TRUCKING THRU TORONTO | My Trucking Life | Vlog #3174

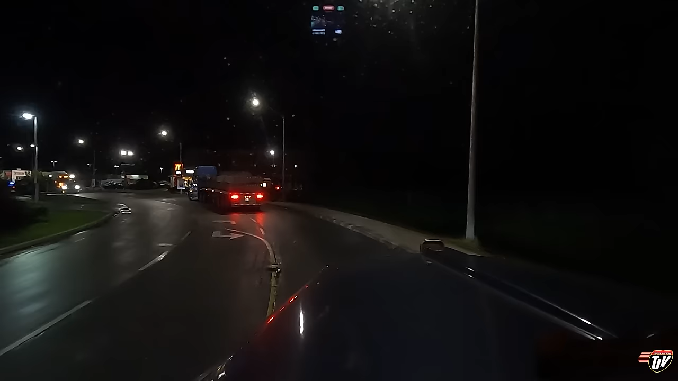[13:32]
I wanted to run in and grab a coffee if I could. I don't know how packed it's gonna be here.
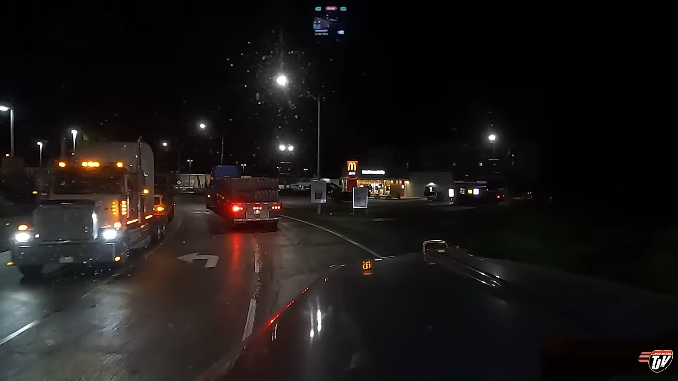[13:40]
It's pretty packed, I bet. Yikes. They have a Tim Hortons at this location, so of course. 400 meters.
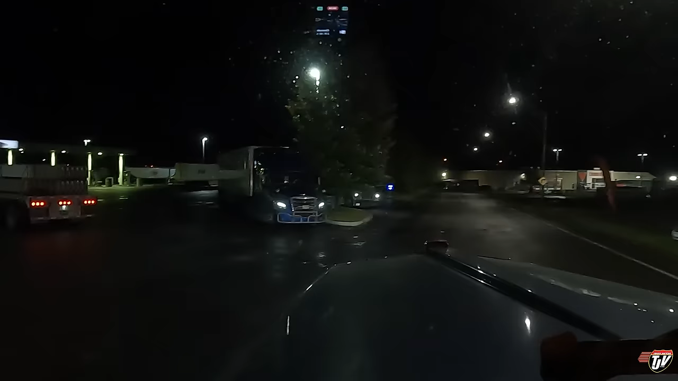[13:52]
Make a U-turn if possible. Of course, it's just gonna be complete chaos, right?